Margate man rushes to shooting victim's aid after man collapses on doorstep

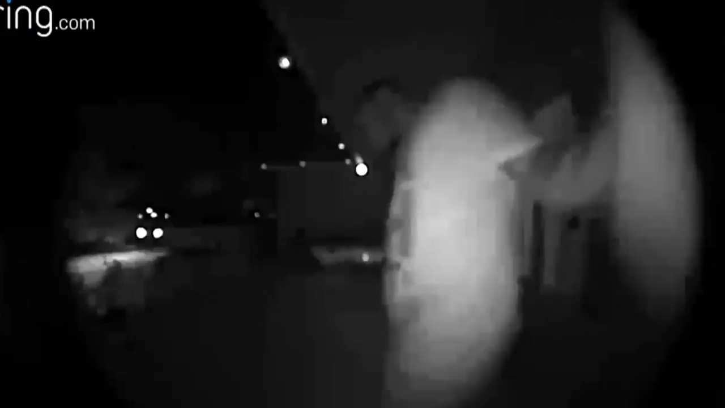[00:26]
He rings the doorbell, walks back and falls to the ground.
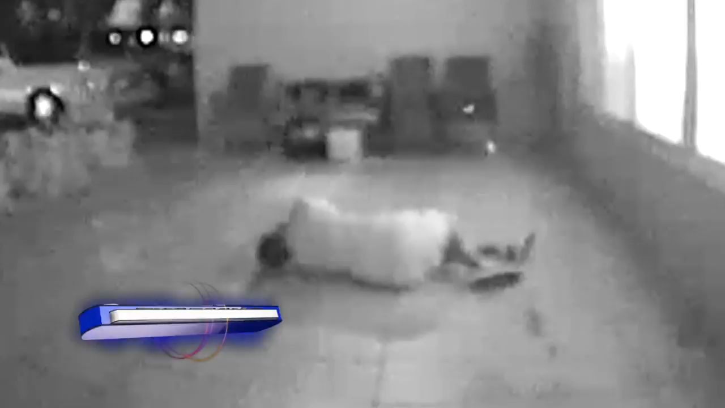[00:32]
Seconds later, the homeowner opens up, and this is what he hears. I've been shot.
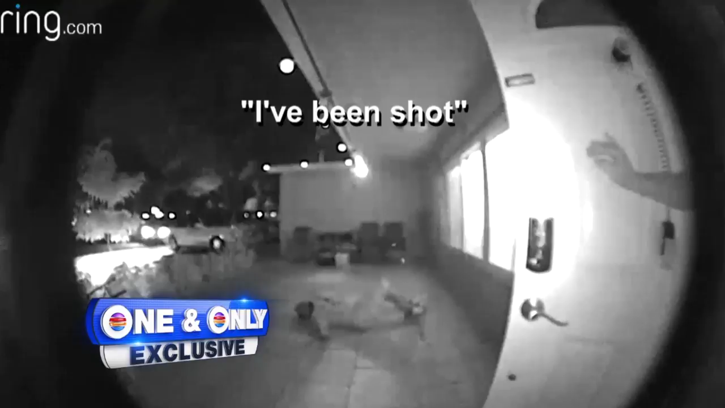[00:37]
I've been shot. My hand in my leg. Please help me.
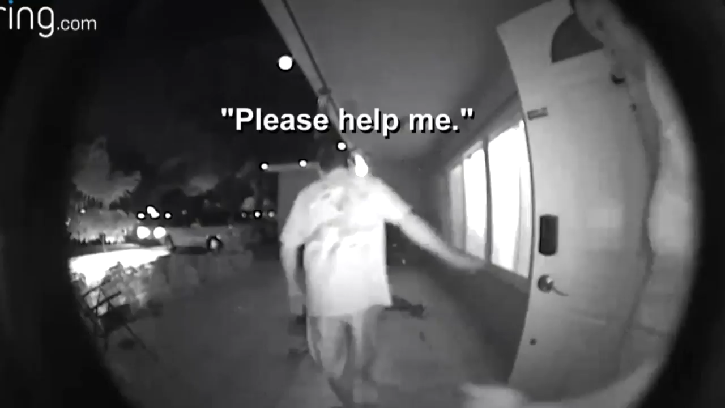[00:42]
I thought it was a joke, but it wasn't.
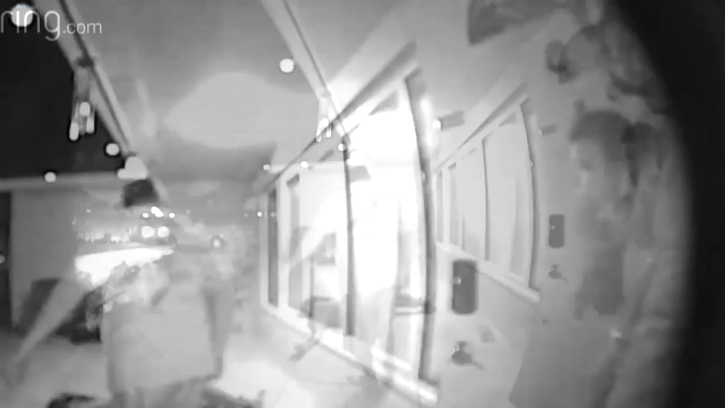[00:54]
His wife also comes to the door. They're right near Margate Elementary School and quickly realized this
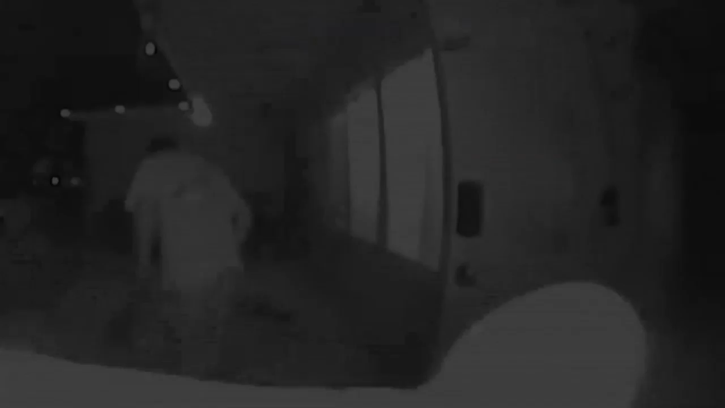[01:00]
man drove to the area and got out realizing he needed help immediately.
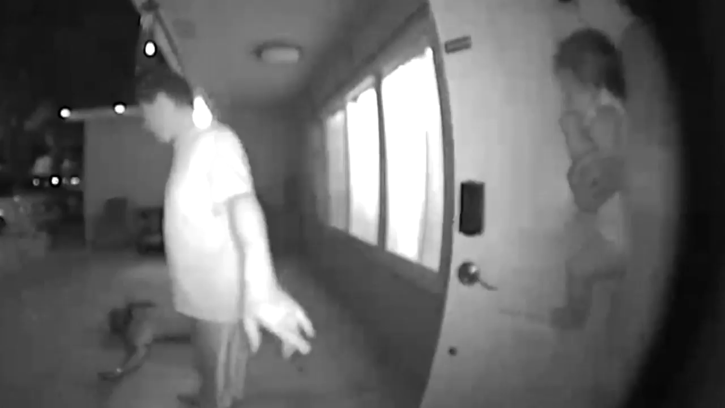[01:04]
Kind of concerned. I didn't know what was going on, but the guy needed help.
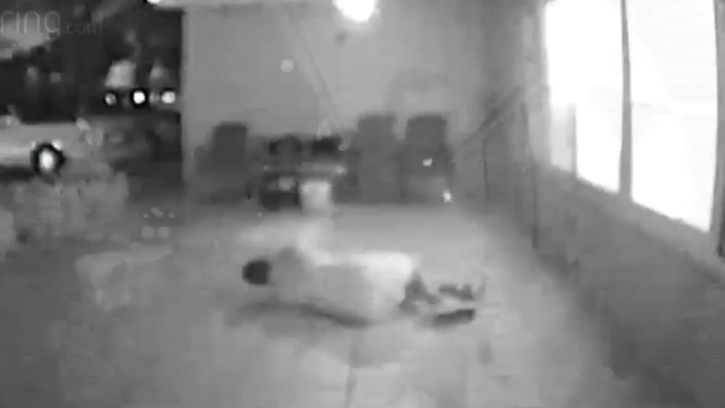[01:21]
You hear the man crying in the background as Pidgeon tries to keep him calm. In a matter of minutes, police and fire rescue show up, sending that man to the hospital and trying to figure out how he ended up here.